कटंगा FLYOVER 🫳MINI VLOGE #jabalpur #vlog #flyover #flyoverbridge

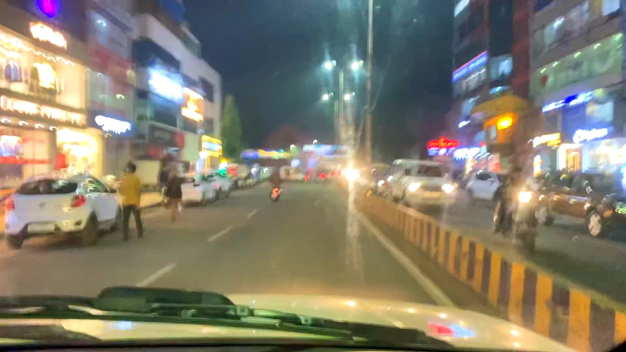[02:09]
कहीं तो खाली मिलेगा भाई लोग वह सामने पेड्रोपंट न � परा रहा
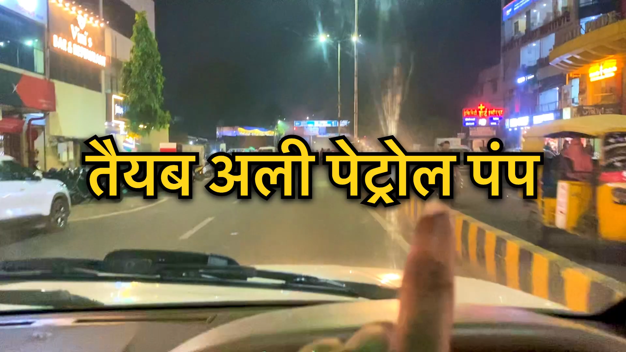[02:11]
है लेकिन यहां पर भीड बहुत जादा देख रही है मुझे